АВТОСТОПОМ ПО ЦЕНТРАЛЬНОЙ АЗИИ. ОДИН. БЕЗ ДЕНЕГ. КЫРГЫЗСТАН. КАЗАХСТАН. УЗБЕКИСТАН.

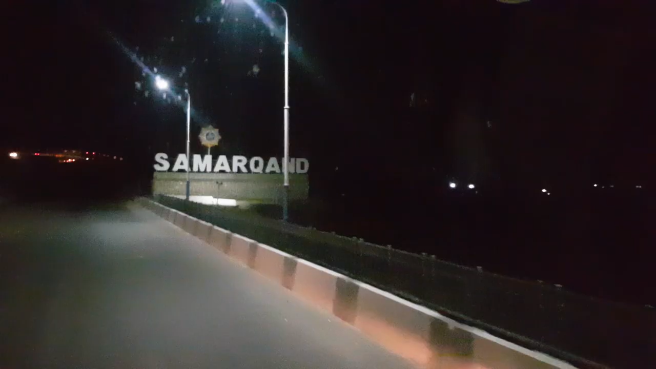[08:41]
Было принято решение держать курс прямо до Бухаре, проехав Самарканд.